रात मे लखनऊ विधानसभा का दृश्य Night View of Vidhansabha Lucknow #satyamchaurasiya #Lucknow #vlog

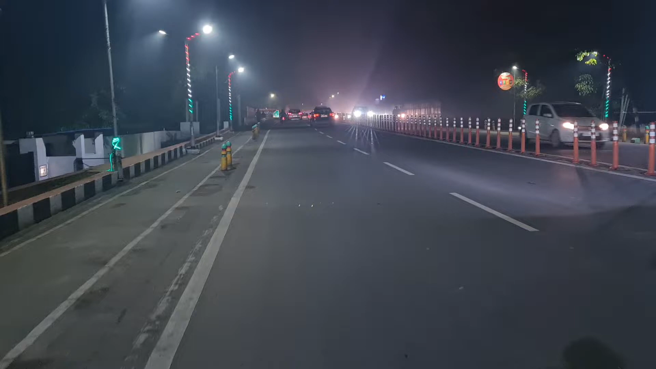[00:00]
देख रहे ना आप लोग इसमें लखनऊ में कितनी ज्यादा सजावट है, कितना ज्यादा सुंदर लग रहा है यह जगह, क्योंकि
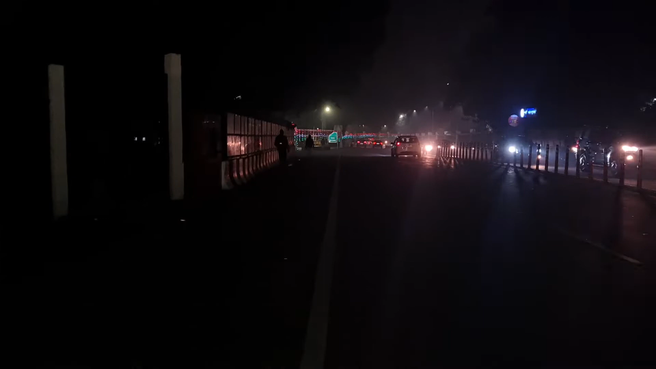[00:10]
26 को है अपना गणतंत्र दिवस यानी कि रिपब्लिक डे। तो खूबसूरत ही खूबसूरत चारों तरफ।
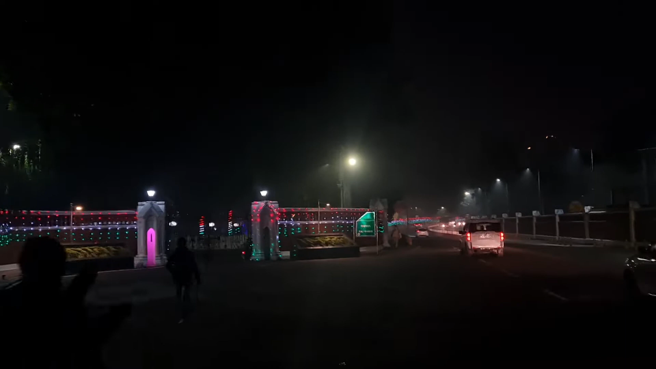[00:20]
तो ये सामने राजभवन है और इधर राजकीय शाखा मुद्रालय,
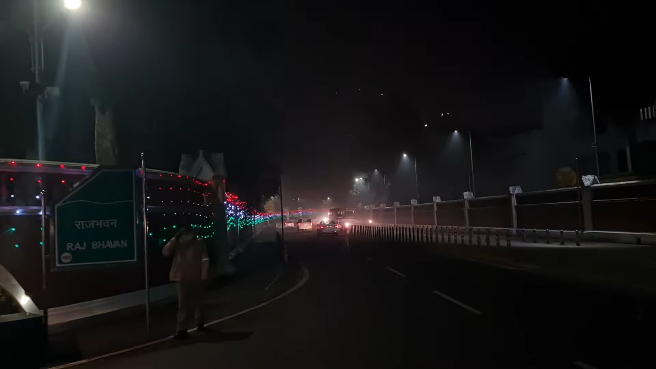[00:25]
और भी आगे चलते हैं तो और भी आपको खूबसूरत नज़र दिखाते हैं।
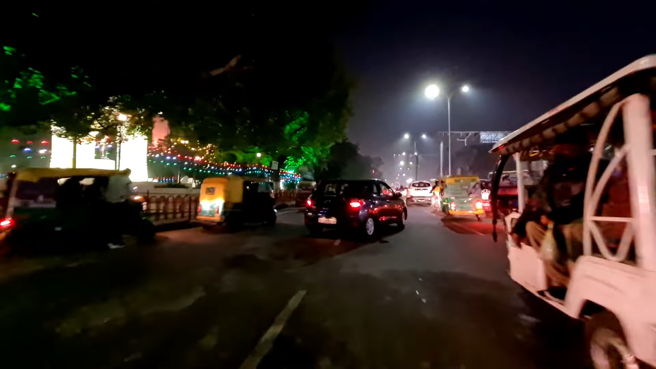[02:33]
ये आगे हजरतगंज चौराहा हमने क्रॉस कर लिया, आगे है विधानसभा, जीपीओ, लोक भवन, सब कुछ है।
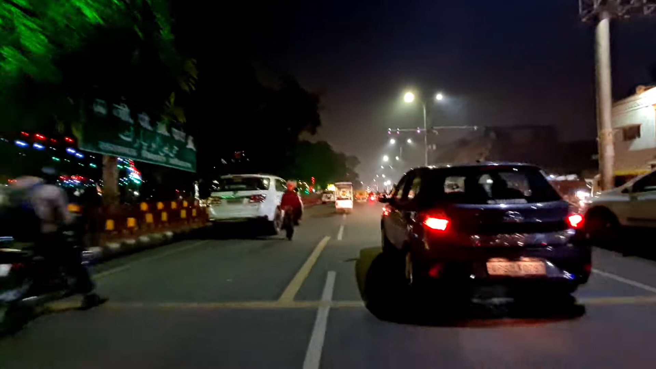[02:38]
ये जीपीओ आगे मेरे दाहिने हाथ पे
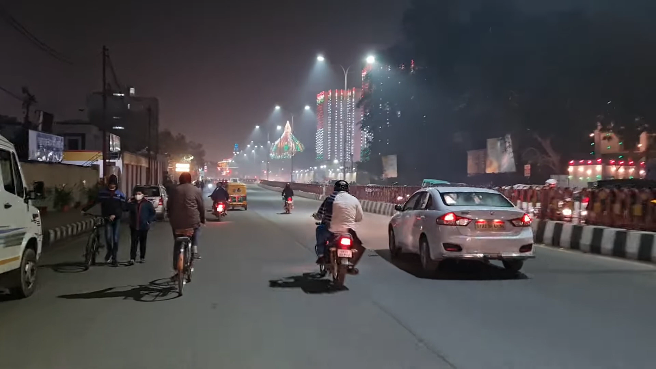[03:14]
नज़ारे, तो देखिए खूबसूरत क्या ही कहने, इतना ज़्यादा सजा रखा है गणतंत्र दिवस के उपलक्ष्य में।
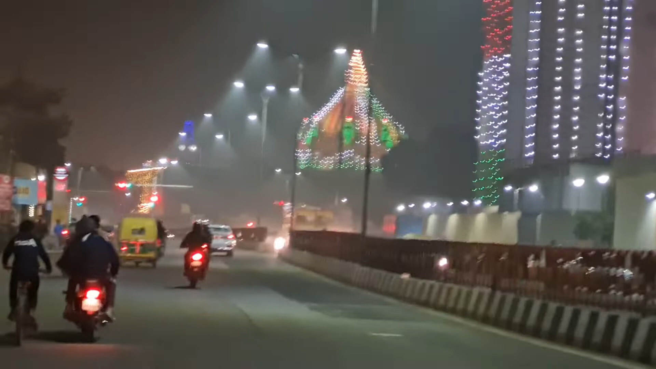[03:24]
अरे मेरे लेफ्ट हैंड पे है विधानसभा, अभी ऐसा लग रहा है देखने में।
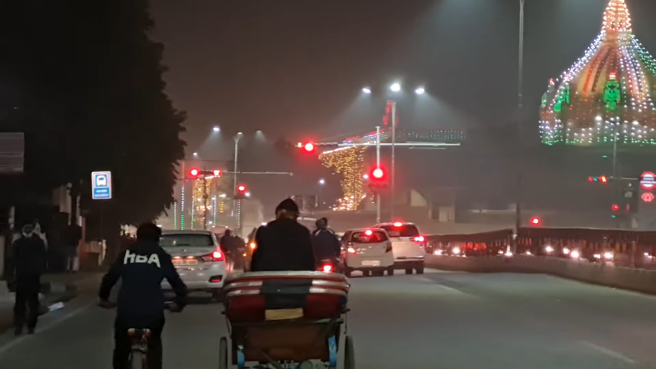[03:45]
और आगे चल के ये विधान भवन का गेट नंबर 3 आ गया, और आगे भी रेड लाइट है,
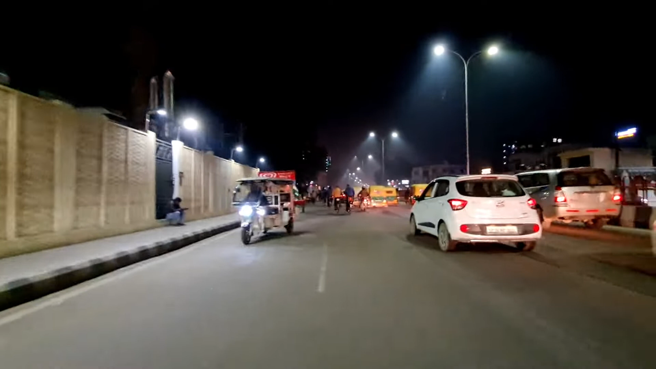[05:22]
देख रहे हो ना भाई साहब, इतना ज्यादा जाम लगता है शाम के टाइम और नज़ारे कुछ खास नहीं देखने को मिल रहे हैं। लाइट यार अभी तक लगी नहीं, मैंने सोचा था लग गई होगी लेकिन अभी तक लगी नहीं।
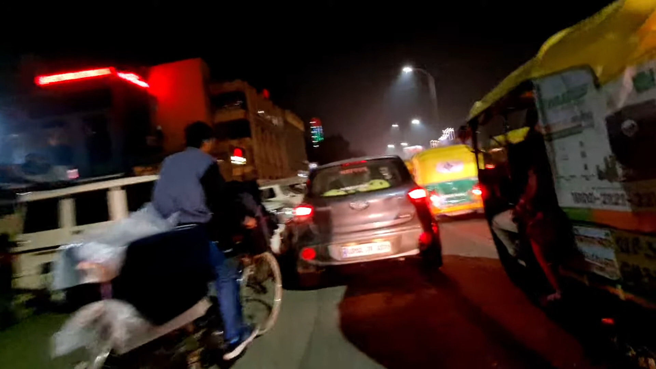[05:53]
तो भाई आगे बर्लिंगटन चौराहा है और यहाँ पे भी काफ़ी ज़्यादा
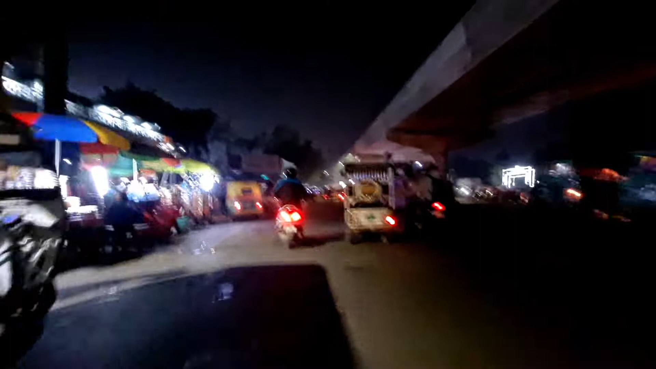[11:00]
लखनऊ रेलवे स्टेशन आपका हार्दिक स्वागत करता है। ओम फो, यहाँ तक मैं पहुँच गया और
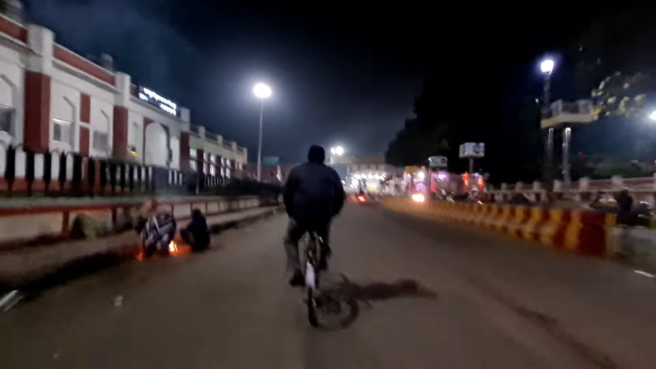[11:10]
इसकी सुंदरता तो सब लोग जानते ही हैं, मैं क्या ही बताऊँ आपसे। फिर भी एक राउंड नाइट व्यू का आप देख ही लीजिएगा।
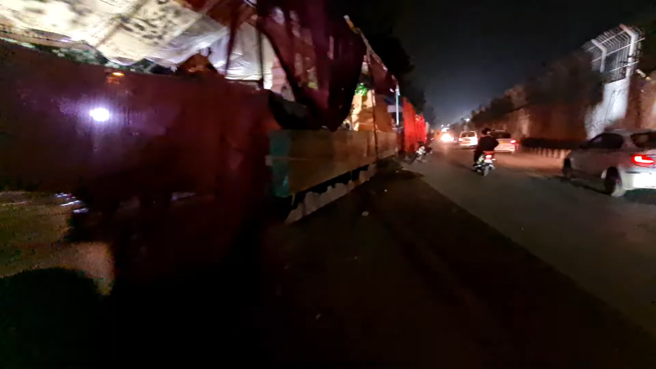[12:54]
तो दोस्तों जो ये सब आप देख रहे हैं ना,
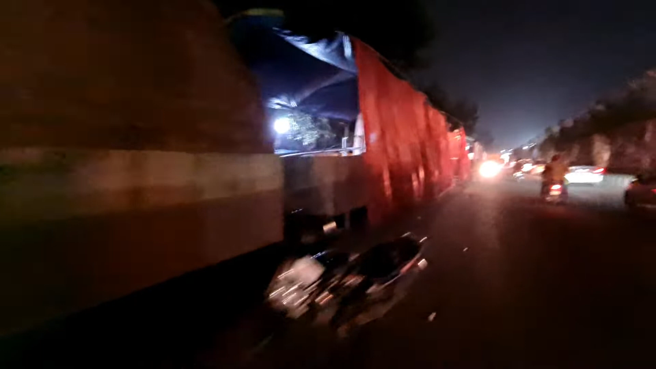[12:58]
ये सब झांकी हैं जो गणतंत्र दिवस के दिन यानी कि 26 जनवरी को यानी कि बुधवार को आप सभी को,
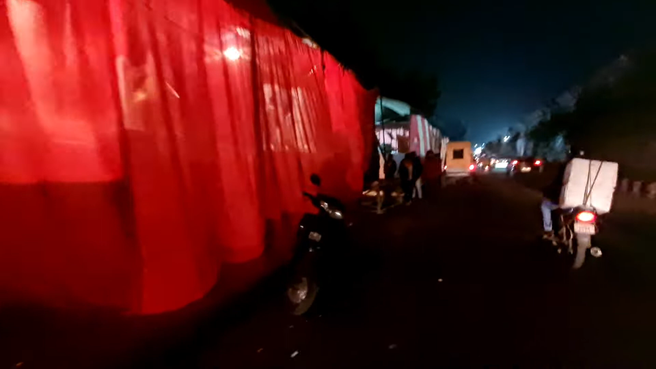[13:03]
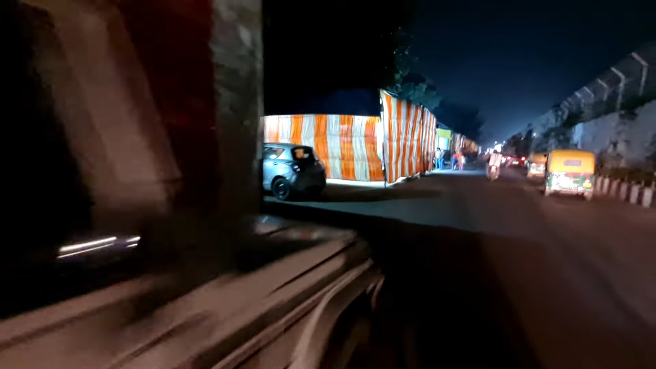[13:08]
बुधवार को ये सब आपको अशोक मार्ग पे विधानसभा के सामने आपको देखने को मिलेंगे। अभी तो सबका काम चल रहा है लेकिन काफ़ी ज़्यादा खूबसूरत जब बन जाएंगी तब आप देखिएगा,
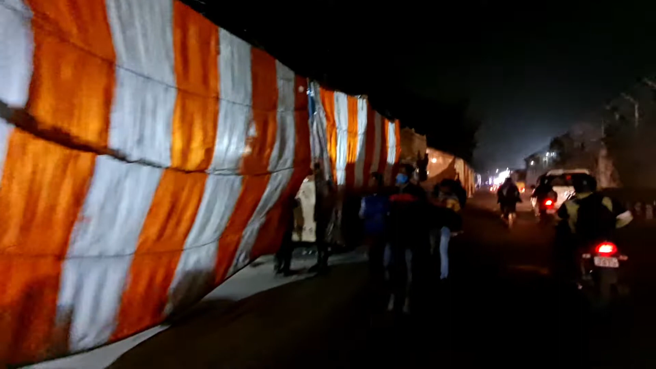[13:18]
खूब मज़ेदार।
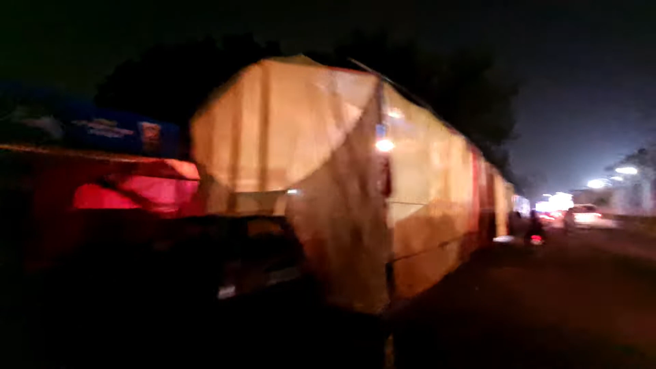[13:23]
देख रहे हो ना सब एकदम बन के तैयार हो रही हैं, कारीगर लगे हुए हैं बना रहे हैं, और क्या ही कहने। अगर टाइम मिला तो मैं आऊँगा ज़रूर और आपको भी दिखाऊँगा एक एक झांकी।
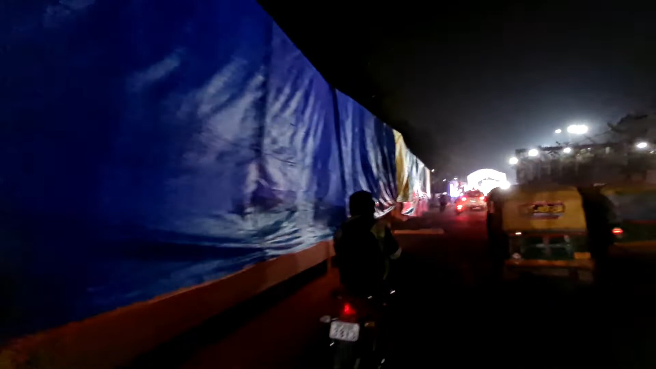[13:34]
देख सकते हैं ना आप यहाँ पे, और जूम करता हूँ, और भी ज़्यादा हो गया।